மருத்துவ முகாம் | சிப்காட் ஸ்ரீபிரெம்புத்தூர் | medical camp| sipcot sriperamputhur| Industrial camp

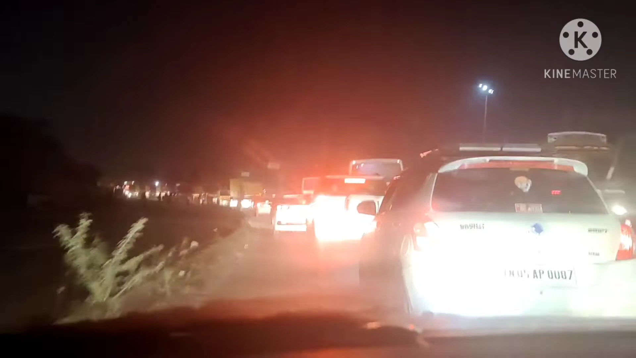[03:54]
உங்களுக்கு பார்க்க முடியும் எவ்வளோ கார்ஸ் இருந்ததுன்னு சொல்லிட்டு.
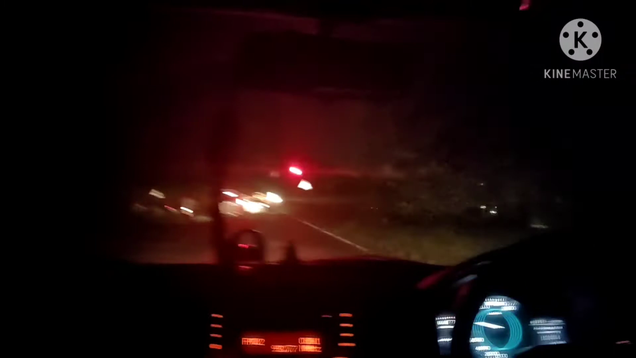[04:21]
அண்ட் அதுக்கப்புறம் ரோடு வந்து கொஞ்சம் ஃப்ரீயாக தான் இருந்தது.